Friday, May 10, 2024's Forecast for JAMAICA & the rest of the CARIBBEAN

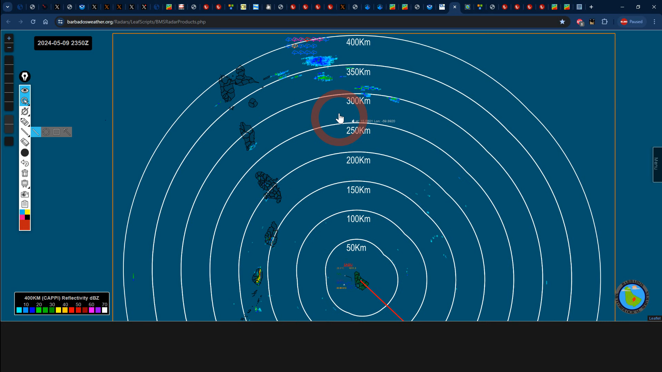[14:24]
not much of anything showing up we do see some isolated showers right there just like what we saw on the other map showing that rainfall to the east of guadalupe as